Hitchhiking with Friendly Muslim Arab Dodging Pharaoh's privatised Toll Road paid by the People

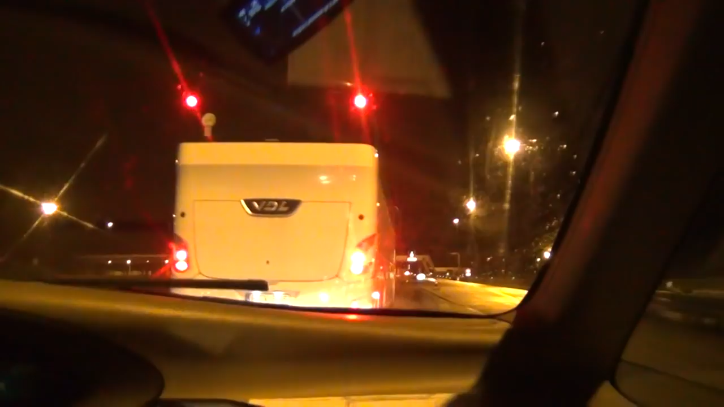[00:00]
Okay, so I'm here with the guy and he doesn't want to pay the the toll road so we're gonna scotch, you know, we're gonna glue behind the bus. So let's hope they don't see us, hope there's no cops, just did it before as well, fantastic look at that, okay we pass yeah, okay bye bye we made it, there are the cops there